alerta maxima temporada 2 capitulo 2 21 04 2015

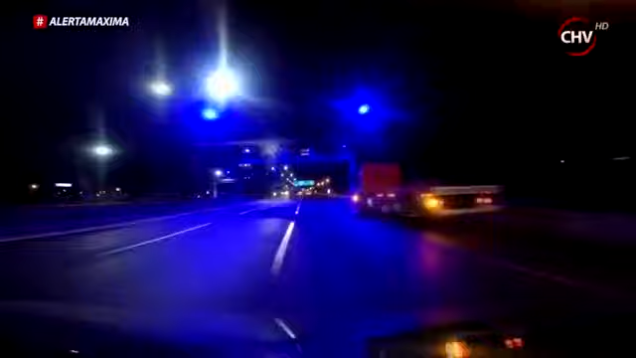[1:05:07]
En el otro extremo de San Diego, carabineros recibe la siguiente llamada. A la central de comunicaciones llegó un procedimiento de un conductor en estado de ebriedad. Al parecer sería una mujer.
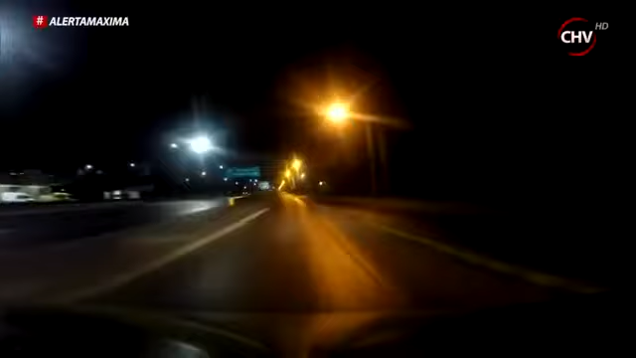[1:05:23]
Vamos a verificar la situación, cómo se encuentra ella, y evitar a su vez un accidente de tránsito que ella pueda participar. Comenzamos a acercarnos al lugar en que estaría esta mujer. Llegamos junto a este auto blanco. Tal parece que tendría algo que ver con la protagonista de esta historia.
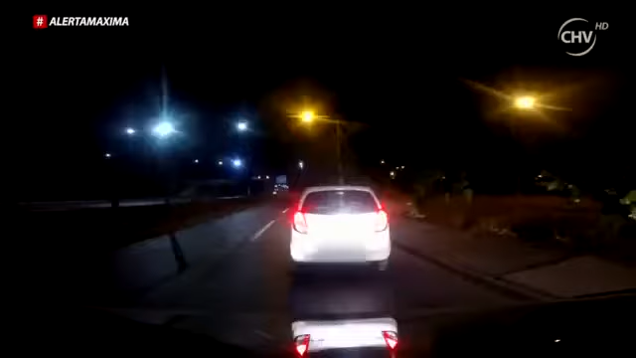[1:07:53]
Cuando llegamos al lugar, se encontraba sentada como pasajera. No estaba al volante, no se disponía a conducir tampoco.